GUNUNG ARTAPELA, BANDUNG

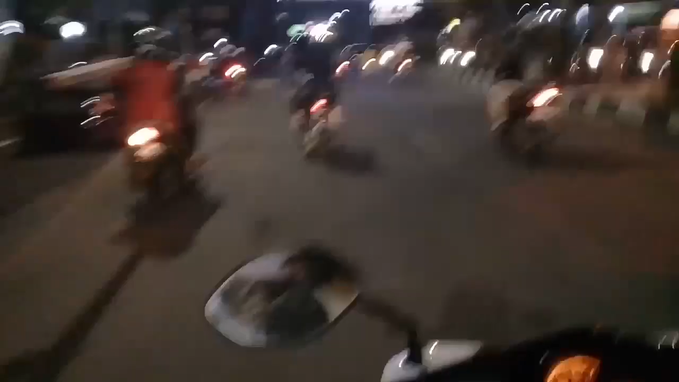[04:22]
Di perjalanan, kami bertemu dengan beberapa orang pendaki yang saya kira mereka ingin mendaki ke Gunung Artapela juga. Namun dugaan saya salah. Di tengah perjalanan, mereka berbelok arah entah kemana.